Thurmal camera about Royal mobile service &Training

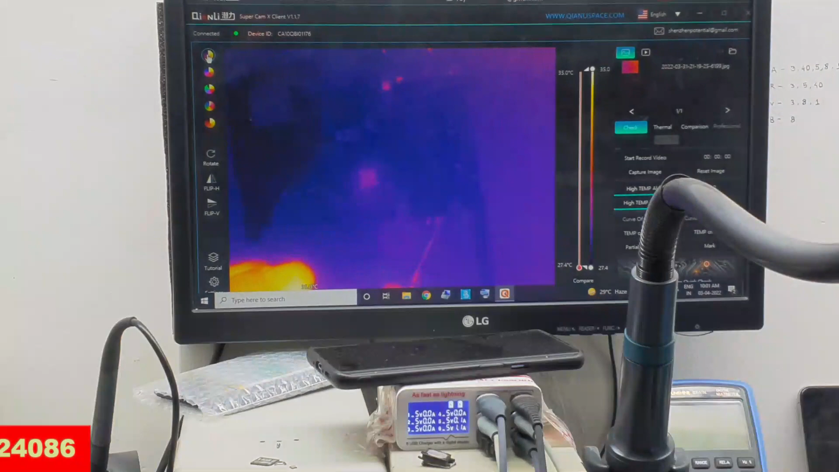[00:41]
के लिए सपोर्टेड है यह जैसे कि आईसी है वह थर्मल पर जैसे
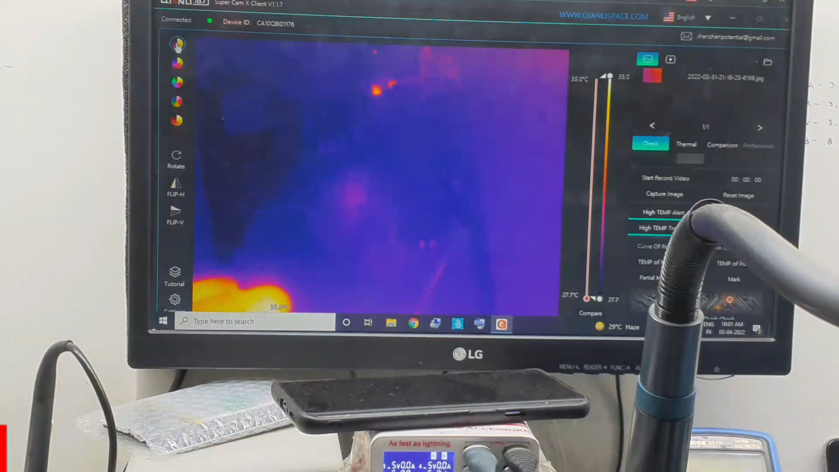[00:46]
On screen: scale bottom 27.7°C
चेक करें तो स्वर्टिंग फाइंड हो रहा है आप देखें जैसी रेड कलर में ब्लिंकिंग
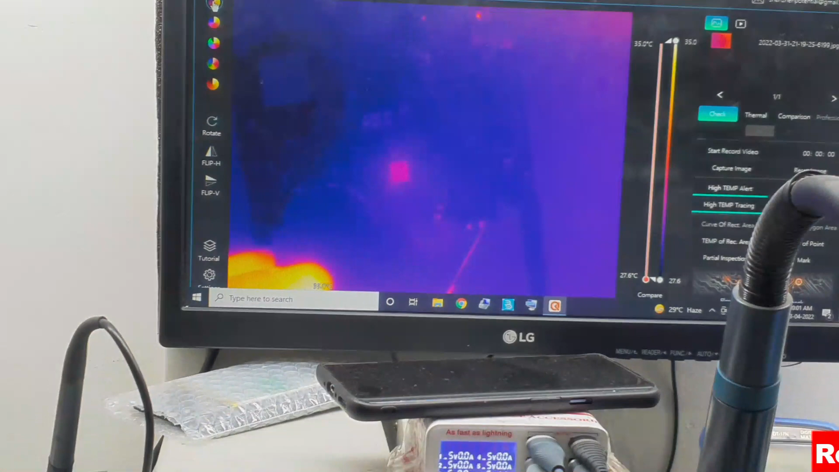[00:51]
On screen: scale top 35.0°C, scale bottom 27.6°C
हो रहा है जैसे पावर देते तो यह थर्मल जैसे अपने
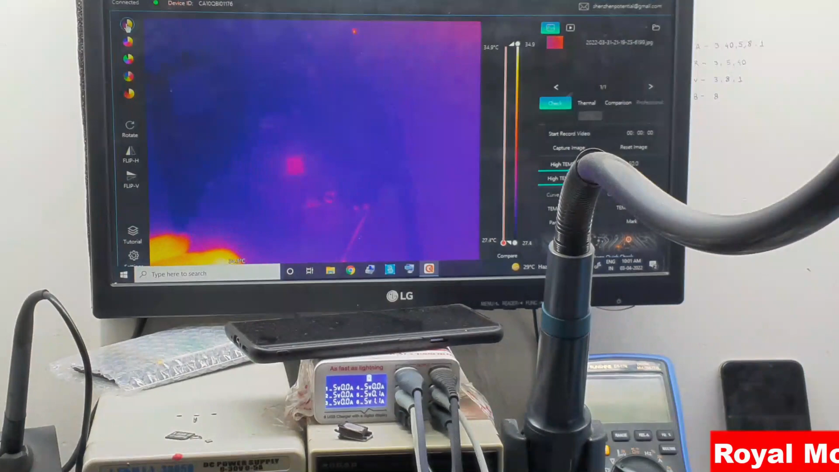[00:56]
सपोर्ट के लिए बहुत काम का है आप भी ले सकते हैं यह हमारे टेक्निशल गोपालजी